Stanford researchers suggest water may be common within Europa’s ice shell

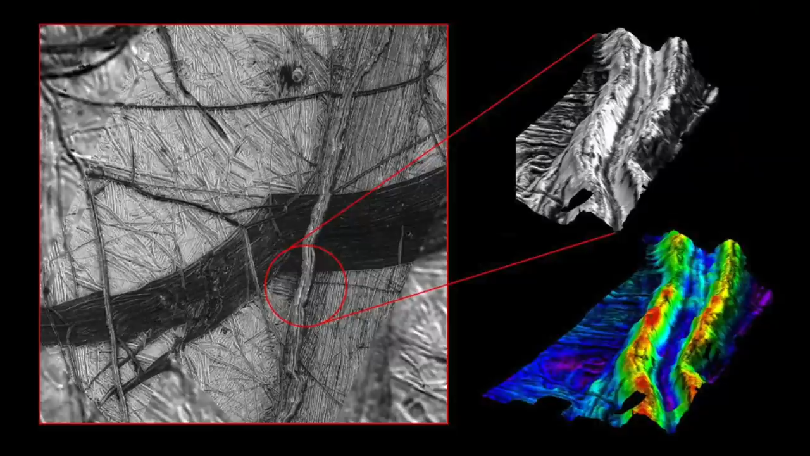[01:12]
If you were to take one of these and sort of slice it like a cake in half, what you would see is this sort of M-shaped feature where you've got two peaks surrounding this kind of central trough.